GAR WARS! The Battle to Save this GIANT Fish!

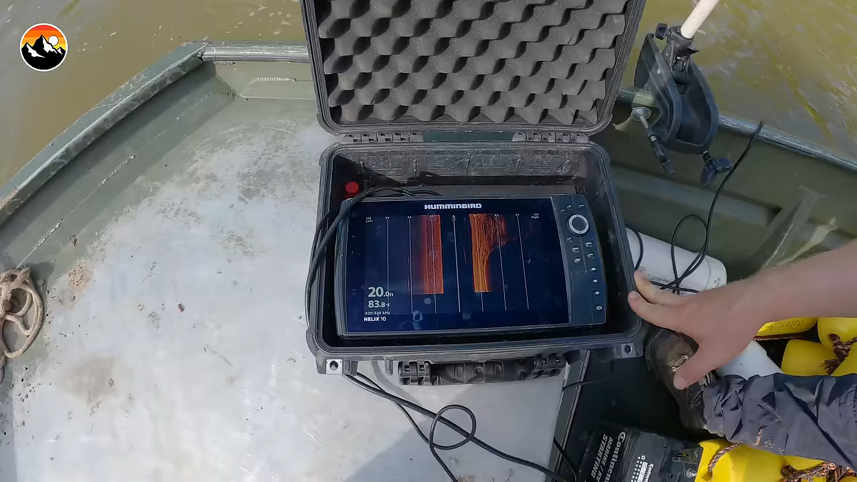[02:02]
And we are seeing little marks show up on the scanner that definitely look as if they could be very large fish, which is a good sign.